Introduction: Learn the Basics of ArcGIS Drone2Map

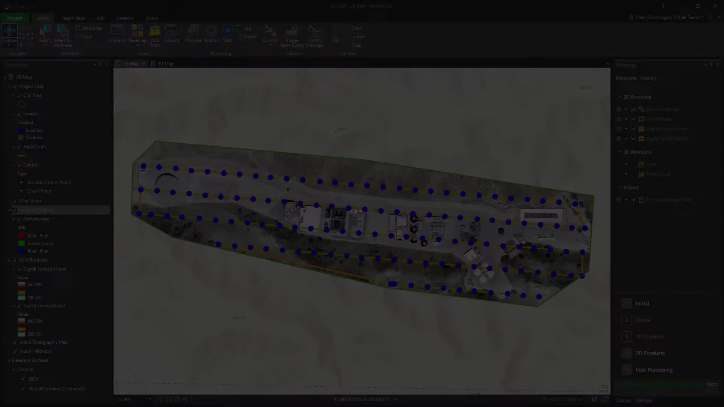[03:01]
Once processing is complete, our products are added to the map and are ready for analysis or to share with our organization. Drone to Map uses a modernized architecture with a configurable user interface that is familiar to GIS users. Tabular data can be viewed through attribute tables and pop-ups.
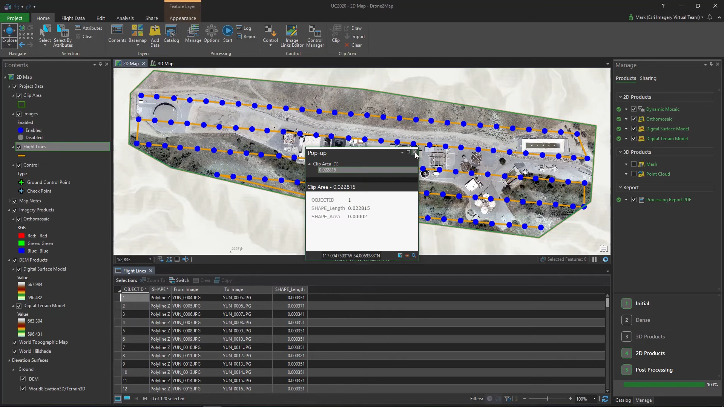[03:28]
And dockable windows can be repositioned to create a custom experience.
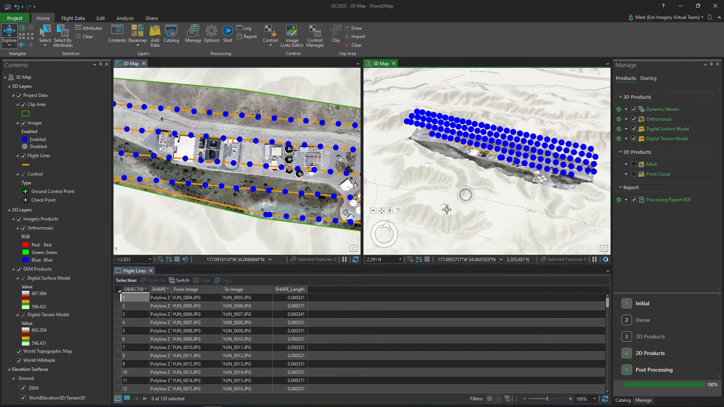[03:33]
Commands are easily accessible from the ribbon and
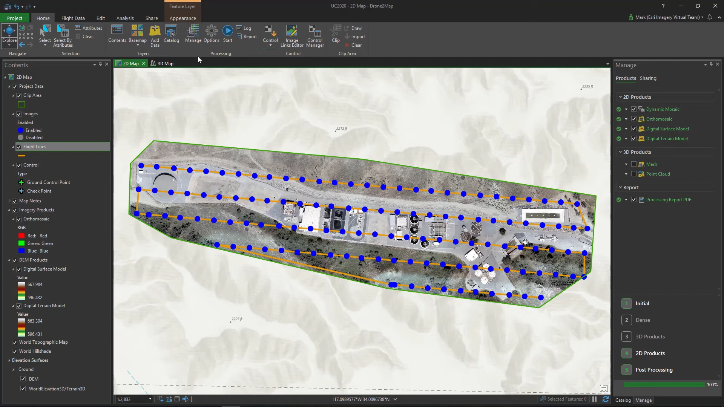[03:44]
organized by their functionality into a series of tabs. The Home tab provides quick access to commonly used tools such as modifying map data,
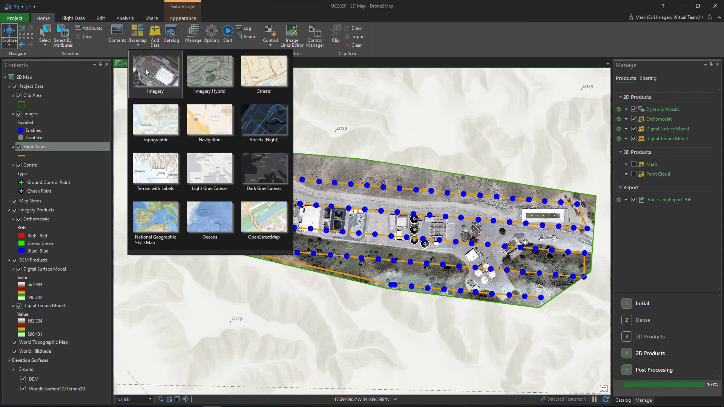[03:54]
processing options, and adding control to create more accurate products. The Flight Data tab allows you to view and modify the metadata of your drone imagery such as editing camera parameters and correcting image altitudes. Through the Edit tab, I can create and modify map notes as well as edit the orthomosaic.
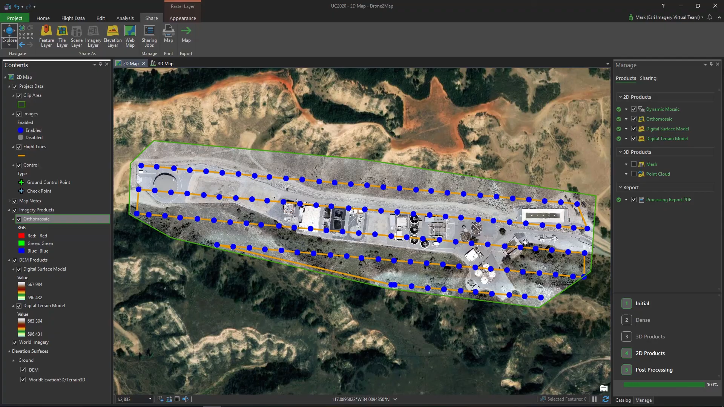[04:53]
And finally, results can be exported or shared to our organization through the Sharing tab. As you can see, Drone to Map's templated workflow makes easy work of creating GIS products out of your drone imagery.